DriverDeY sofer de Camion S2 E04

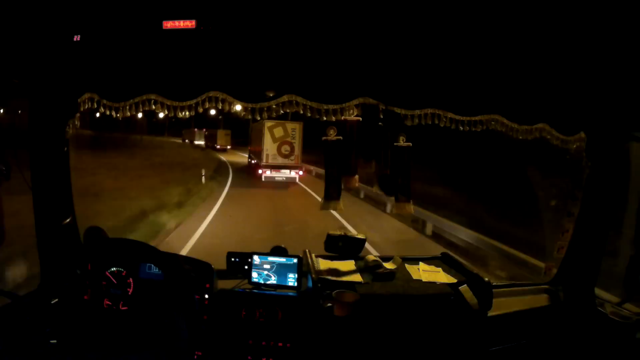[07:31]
Mergeți mai departe, 60 de kilometri. La pantă cred că îl iau, că el are ceva tonaj. Și apoi râdem un pic de el, că el are Scania.